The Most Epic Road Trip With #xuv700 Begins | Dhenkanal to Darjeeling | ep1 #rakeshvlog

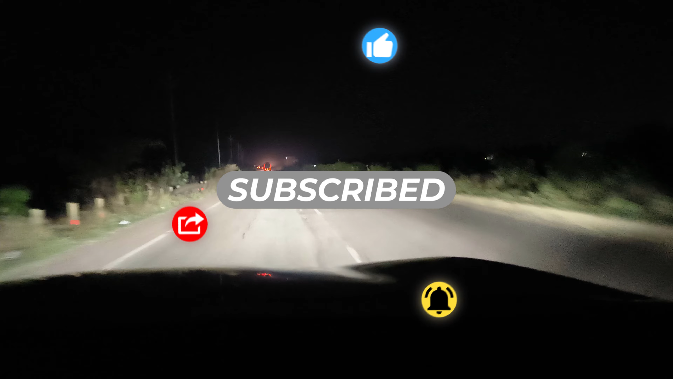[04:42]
पूरा रोड गाड़ी भी आम पूरा टी सैलेंट हो कारण समस्त टे शो पड़े रोड भी पूरा सुनसान
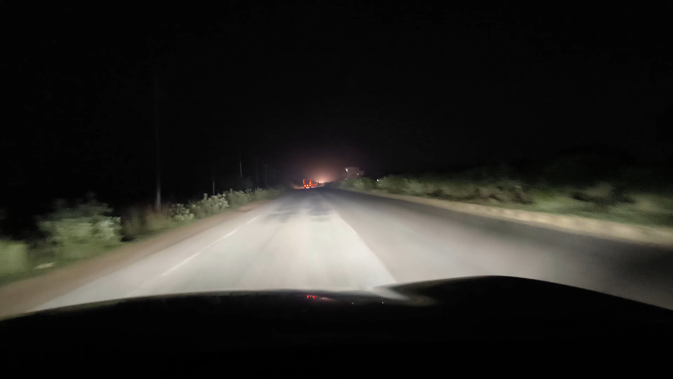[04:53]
आमती गाड़ी चल गए मजा पूरा अलग मैंने राति टाइम पूरा चार सुनसान थी NH ଭଳିଆ ରୋଡ୍ ମାନେ ପୁରା NH ତ ଥିବ ଆଉ ଆଉ ଗାଡ଼ି ଚଲେଇବ ଯେଉଁ ମଜା ତାର ଗୋଟେ ମଜା ଅଲଗା ସେ ମଜା ଯିଏ ପାଇଛି ନା ସେ କେବେ ଭୁଲି ପାରିବନି ସେ ମଜାକୁ ତ ଚାଲିଲା ତ ଆଉ ଅଳ୍ପ ବାଟ ଅଛି ପାଣି କହିଲି ଆଉ ସେଇ 12-15 kilometers ଭିତରେ ହବ ପାଣି କହିଲି ଏଠୁ
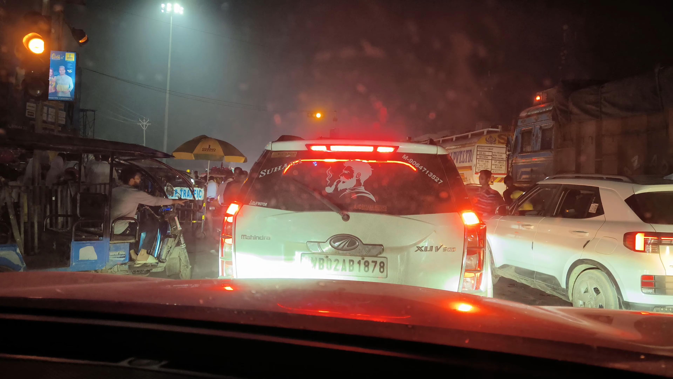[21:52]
ଦେଖନ୍ତୁ ଆଜି କି ଭାଗ୍ୟ ଆମର ଯୋଡ଼େ ତ ଅଲରେଡ଼ି ଲେଟ୍ ହେଇଥିଲା ଏମାନେ ପ୍ରାୟ ସବୁ ଜାଗାରେ ଏଇଭଳିଆ ଅବସ୍ଥା ଇଦ୍ ପାଇଁ ପୁରା ଜାମ୍ ରହୁଛି
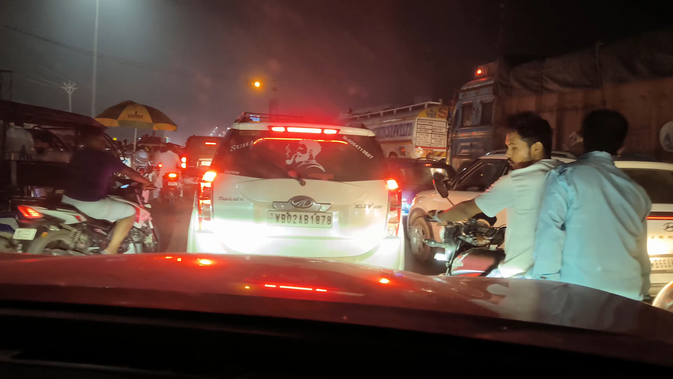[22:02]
କିଏ କୁଆଡ଼େ କାହାକୁ ପିଟୁଛି କିଛି ଜଣାପଡ଼ୁନି କିଏ ବଞ୍ଚି ଉଠିକି ରହି ପଳେଇବ ଏଠୁ ଏ ଭିଡ଼ରୁ
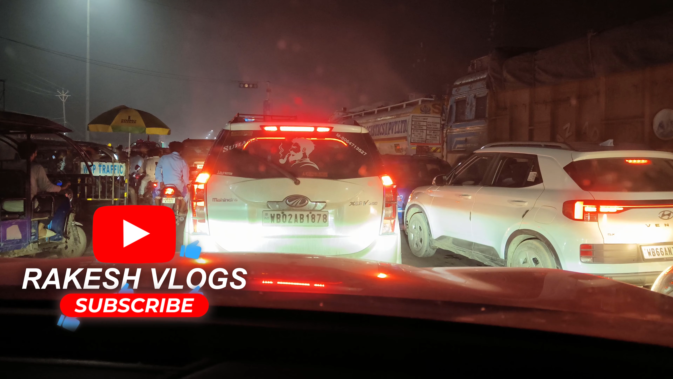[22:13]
ଏଠି ଲଗେଇ ଦଉନୁ ଏଠି ରାସ୍ତା କରି ଯିବା ଯା କରୁଛନ୍ତି ଆଗଟାରେ ଆମେ ଶୁଣା
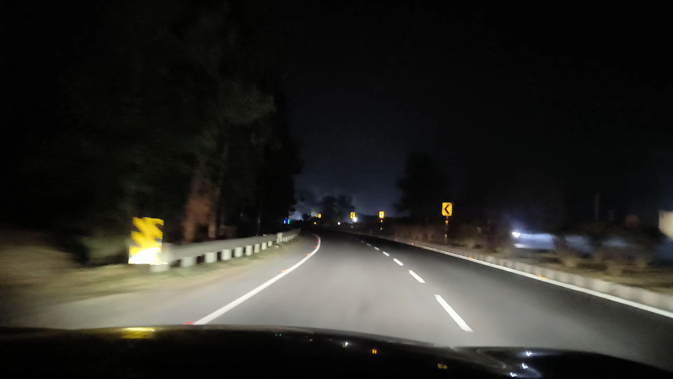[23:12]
ତ ଦେଖନ୍ତୁ ନାଇଟ୍ରେ ରାୟଗଞ୍ଜ ପୁରା ଭ୍ୟୁ କେମିତି ଆସୁଛି